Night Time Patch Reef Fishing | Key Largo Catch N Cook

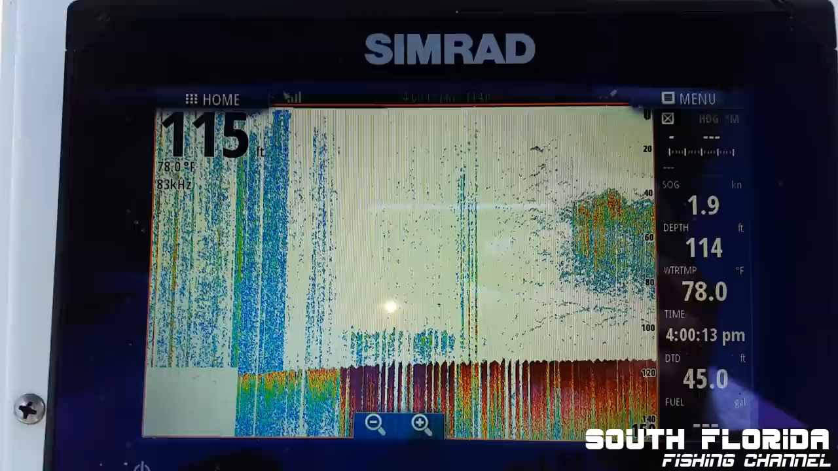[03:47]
On screen: water 78.0°F, speed 1.9 kn
Looks like a money shot right there.
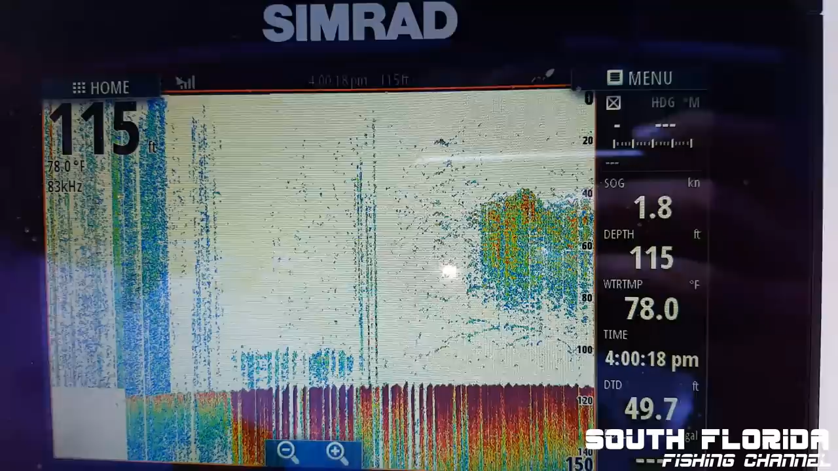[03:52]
On screen: depth 115 ft, water 78.0°F, speed 1.8 kn
I say we troll around here for some wahoo!
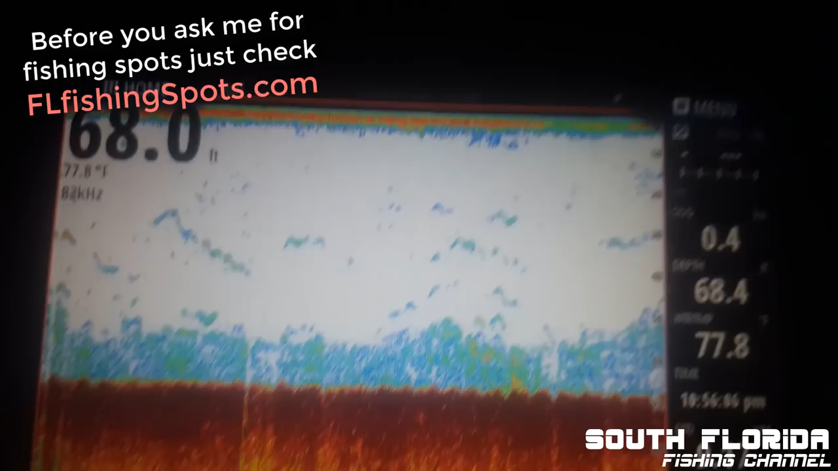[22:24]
On screen: water 77.8°F
I'd say there might be a couple fish down there.
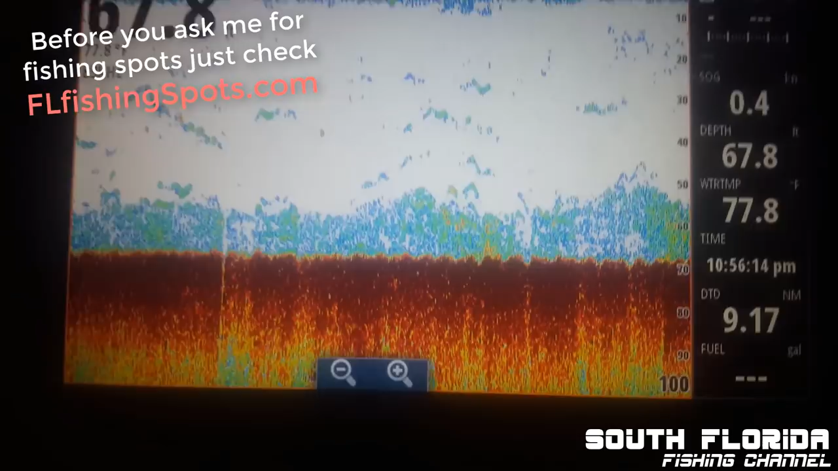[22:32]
On screen: depth 67.8 ft, water 77.8°F
I'm not an expert or anything though.